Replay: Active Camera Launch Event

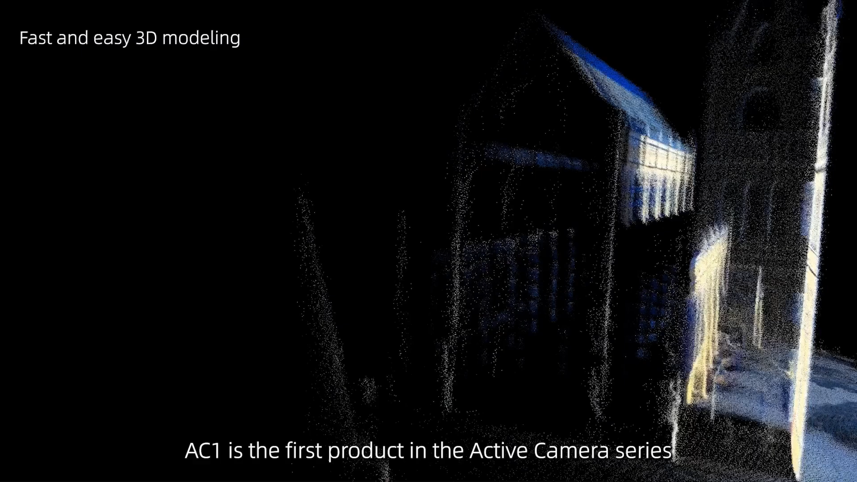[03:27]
AC1 is the first product in the Apti Camera series, and is the powerhouse of integration.
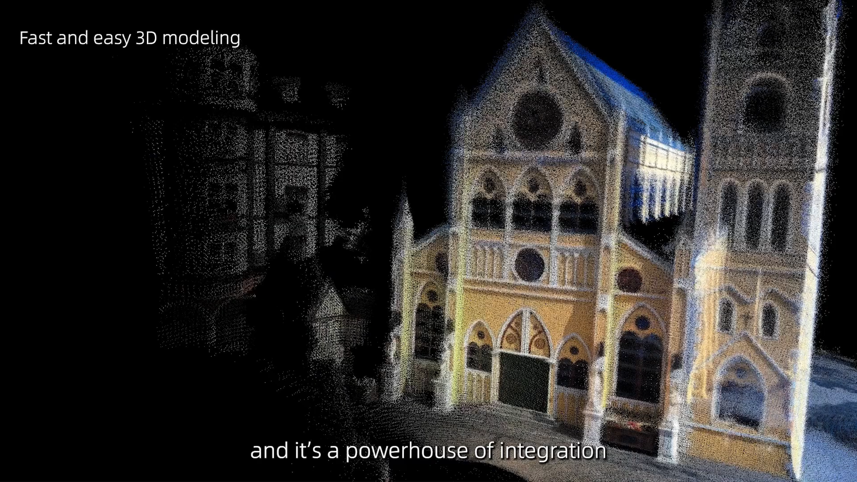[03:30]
One AC1 unit replaces the traditional trail of LiDAR, camera, and IMU.
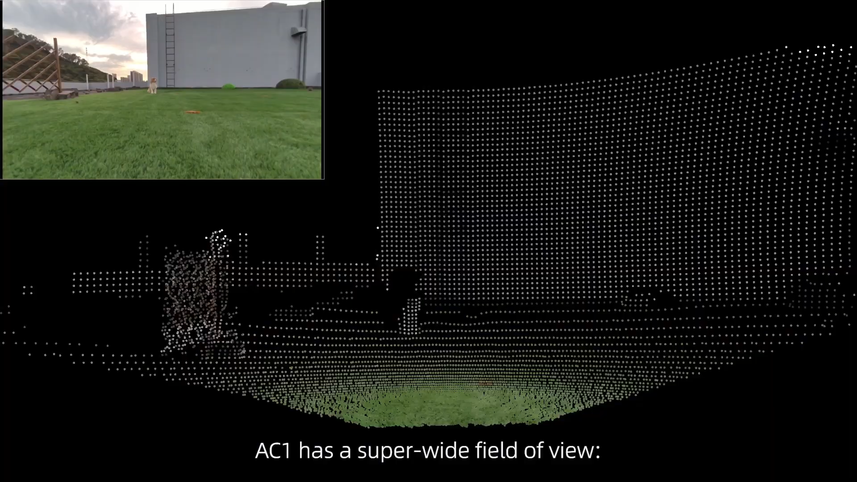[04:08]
AC1 has a super-wide field of view,
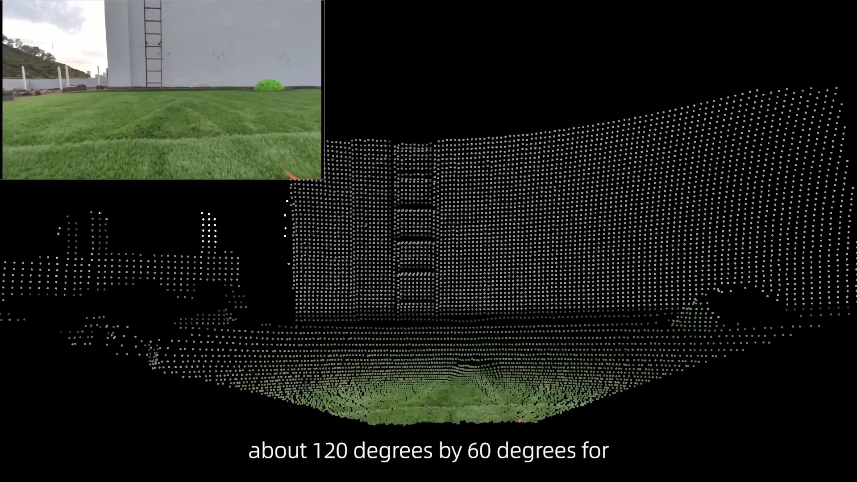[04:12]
about 120 degrees by 60 degrees for its field steps and color perception.
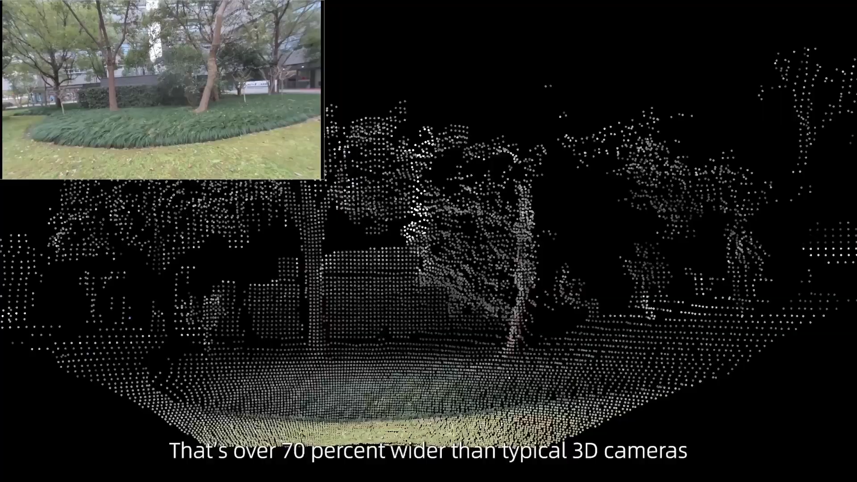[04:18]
That's over 70% wider than typical 3D cameras. This means a single AC1 can cover what used to require multiple sensors,
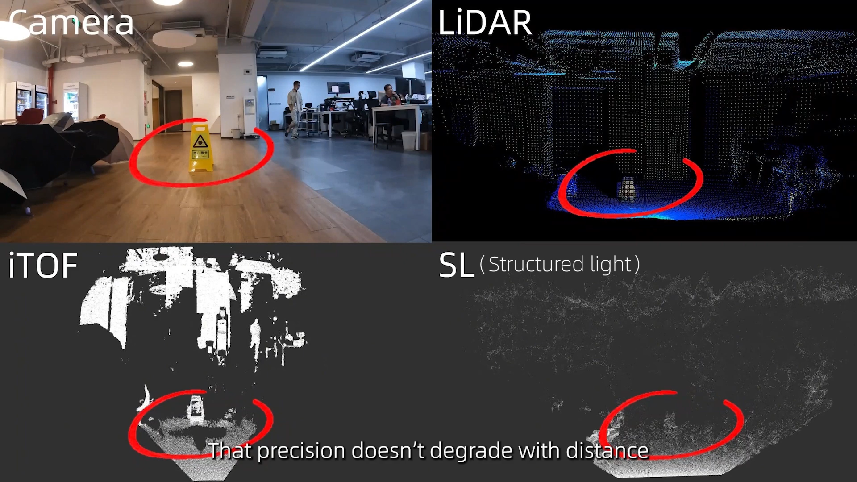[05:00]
That position does not degrade with distance, and it tears thrown off by bright sunlight.
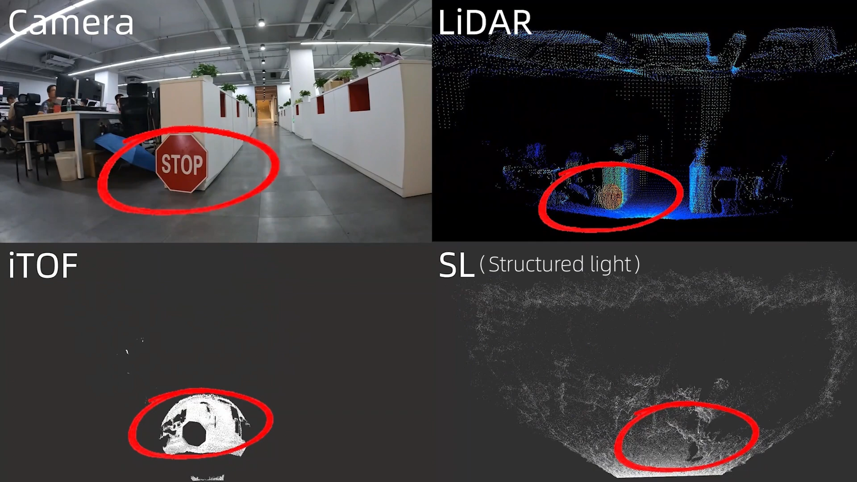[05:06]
In practical turns, AC1 let your robot see a lot.
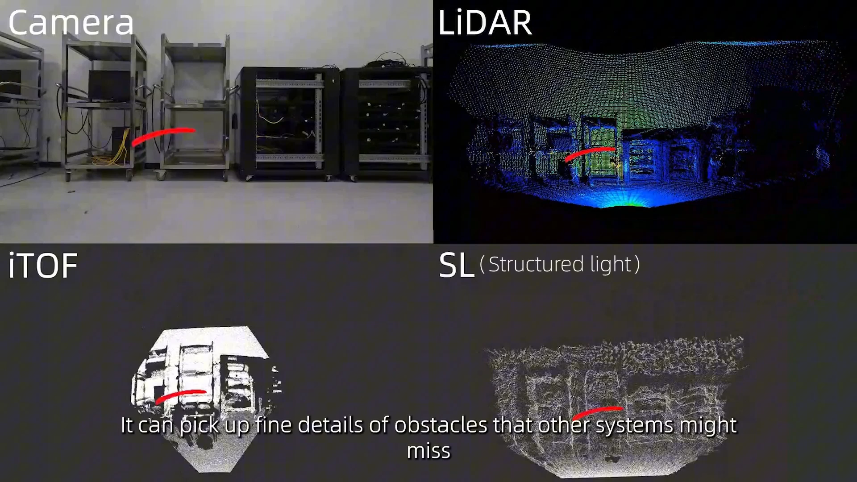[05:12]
It can pick up fine details of obstacles that other systems might miss. Take a look at this ultra-detailed point card on the screen.
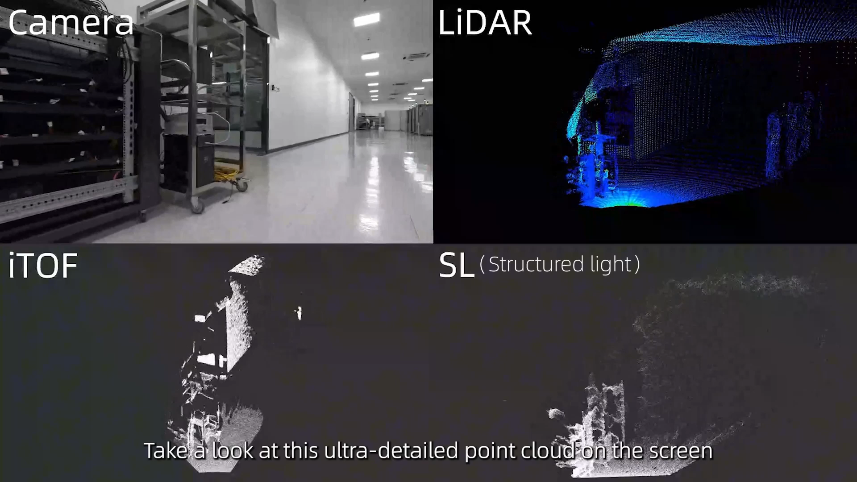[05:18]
This level of fidelity simply outclasses traditional 3D cameras
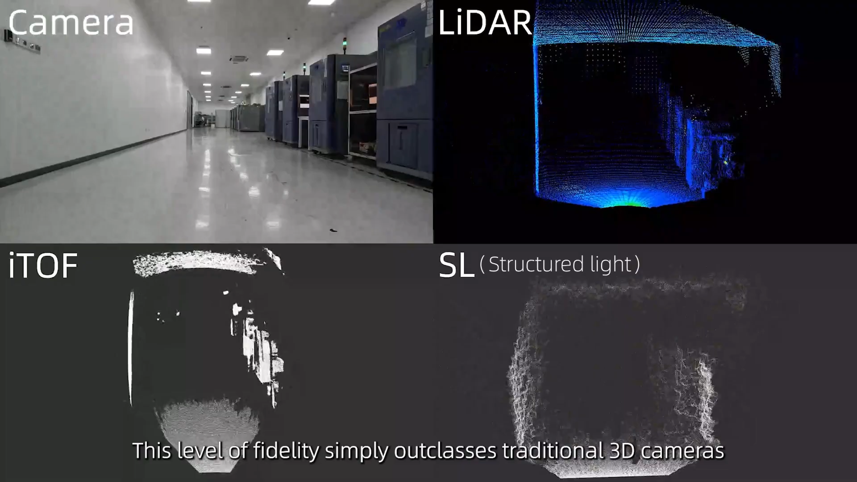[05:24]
and even surpasses those cranky multi-sensor rigs that fuse data after the fact.
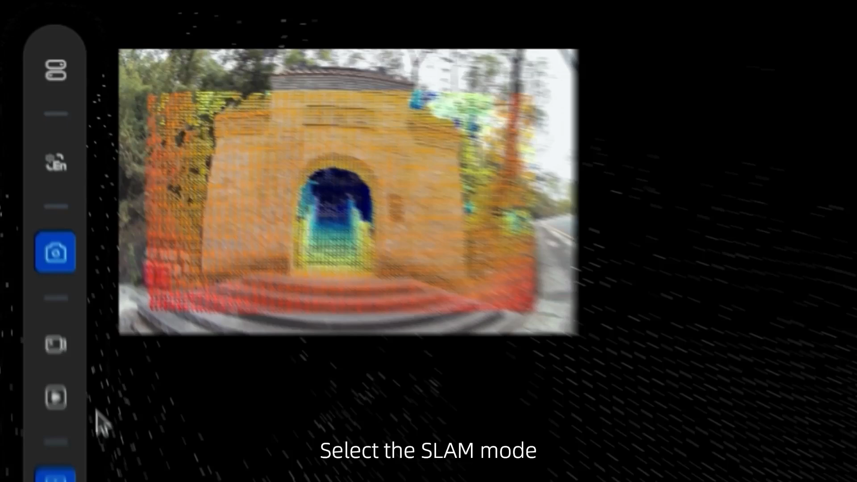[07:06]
Slap the slam mode. Choose the data and hit record.
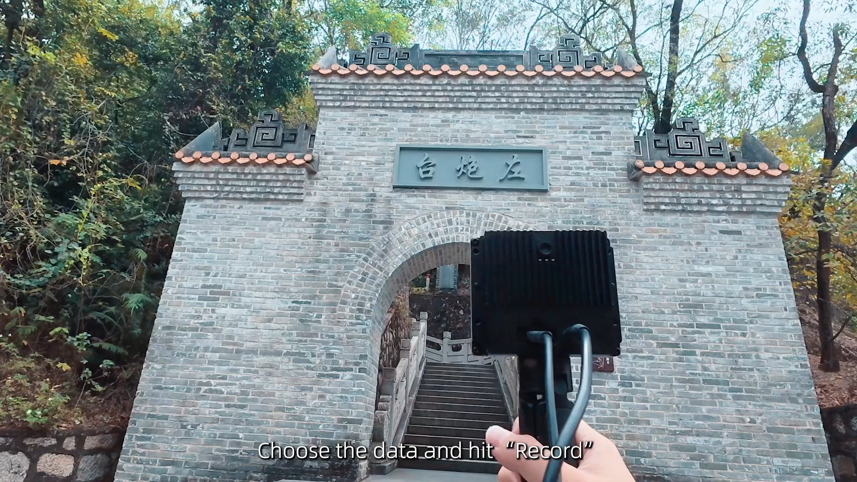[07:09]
Done. Pretty simple, right?
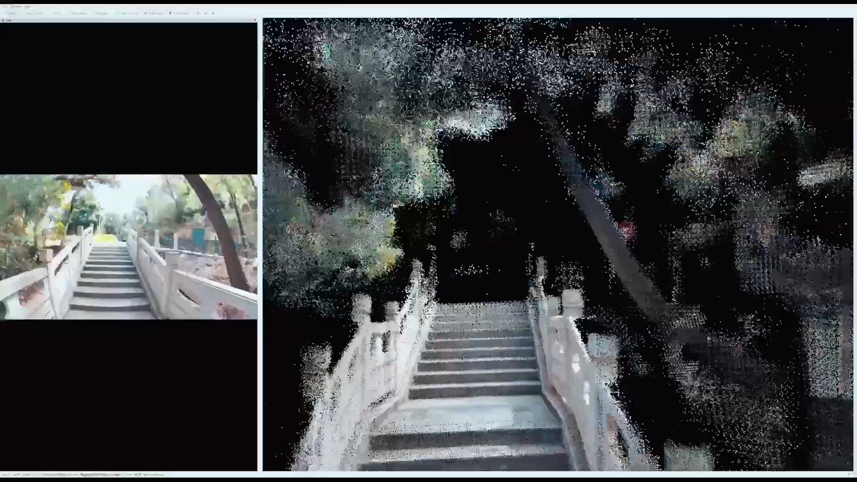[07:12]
Capturing rich color information and precise depth information at the same time has never been this easy.
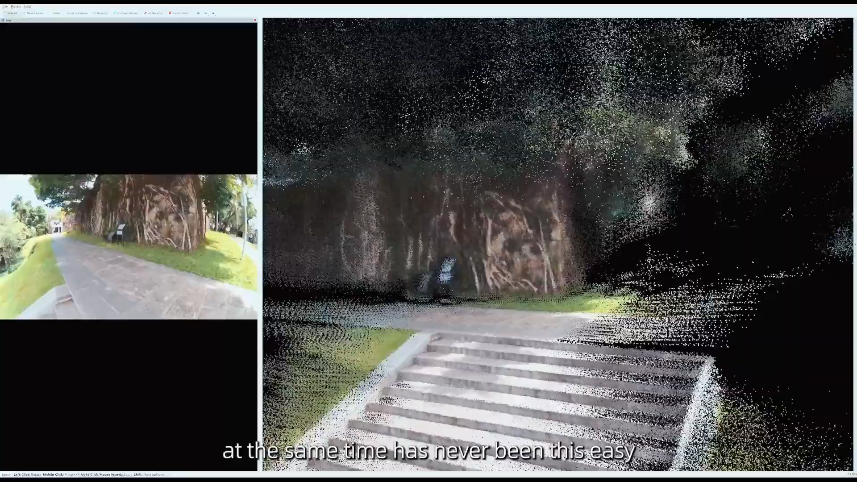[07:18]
So, what makes all of this simplistic possible?
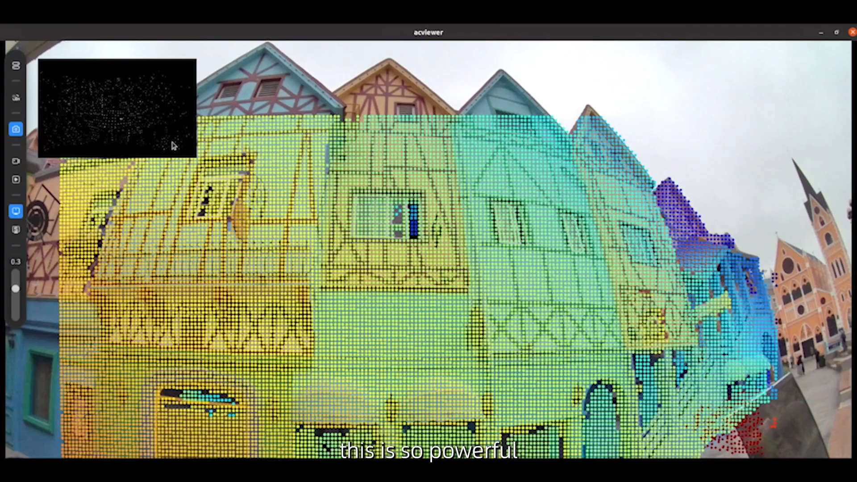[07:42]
This is so powerful. It provides you with a suite of dev tools
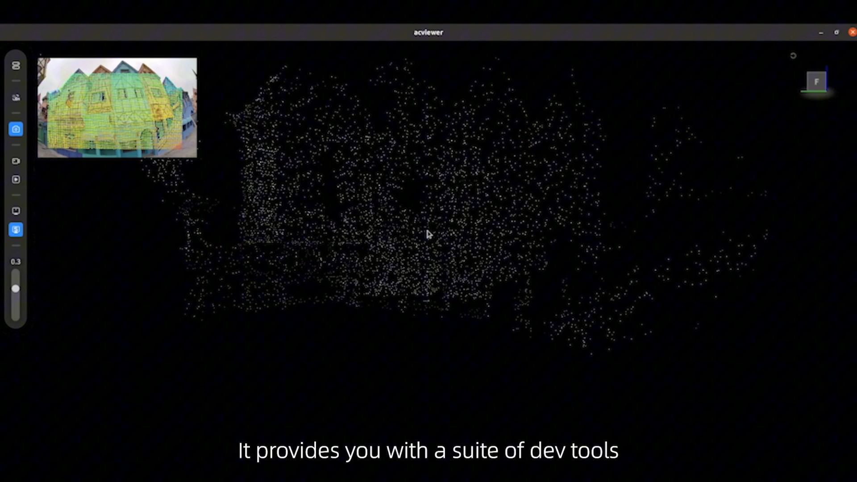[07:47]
and open-source algorithms to jumpstart your project. In fact, the AC viewer software is part of AC Studio.
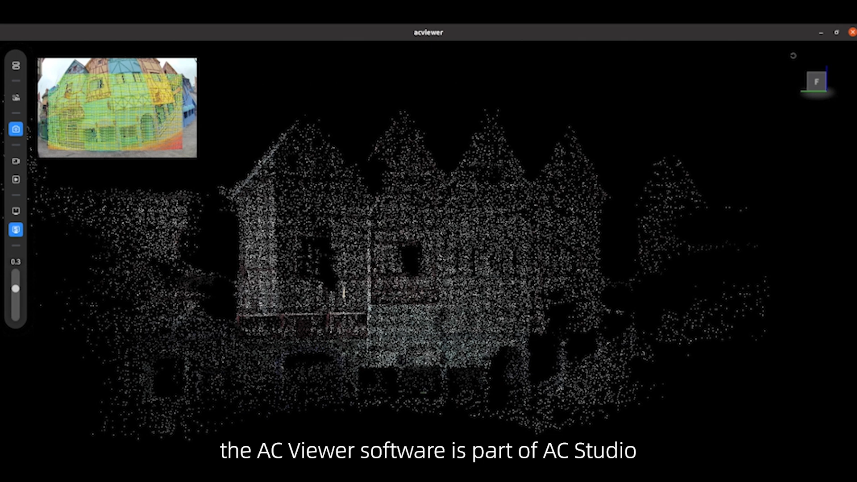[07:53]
It handles things like sensor data fusion,
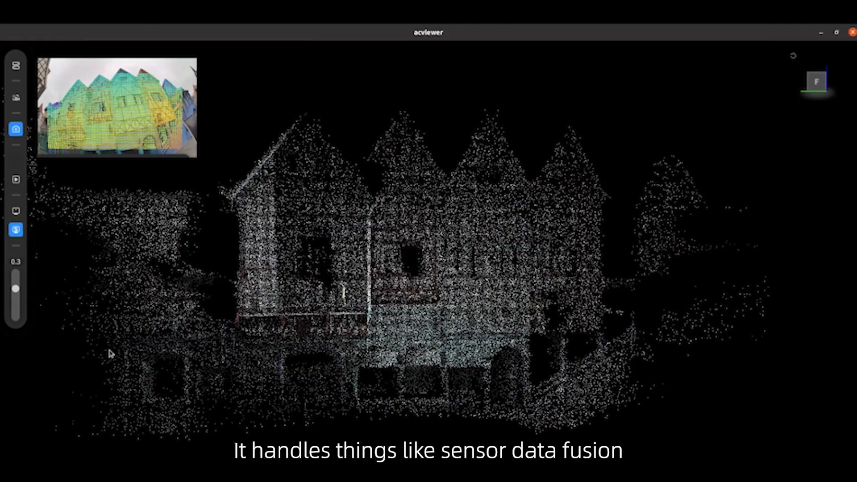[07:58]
running slant,
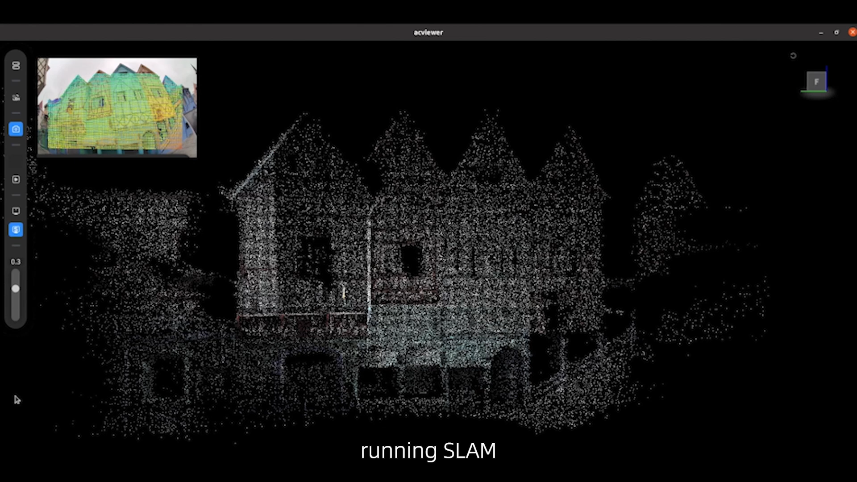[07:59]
recording data, all in one interface. AC Studio development tools include open-source SDK for everything.